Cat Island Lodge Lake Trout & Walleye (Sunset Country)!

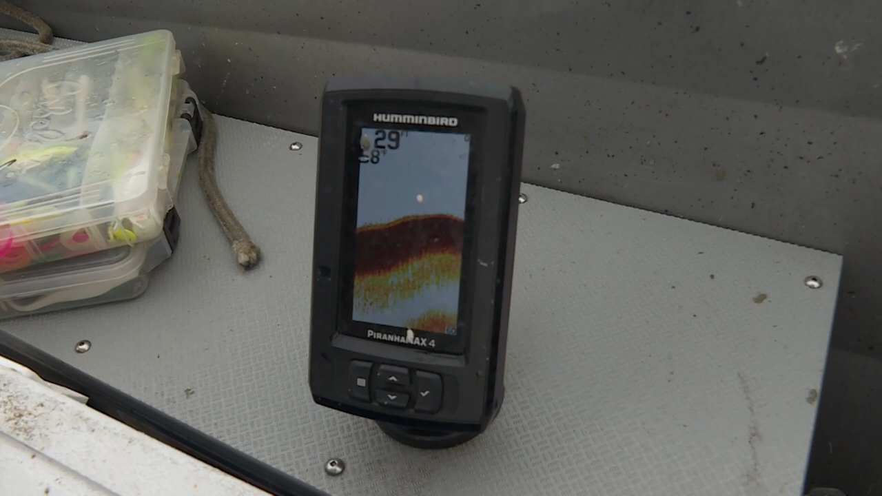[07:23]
And the walleyes aren't too far underneath them. But they're on the, seems to be on the down side of this break.
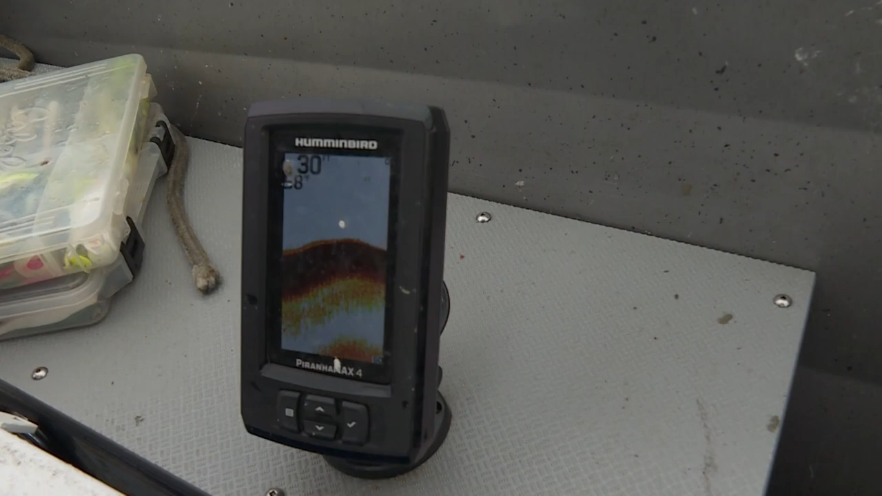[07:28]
So like 28 to 30 feet. Seems like we're getting most of these walleyes. So, and it's just really super subtle.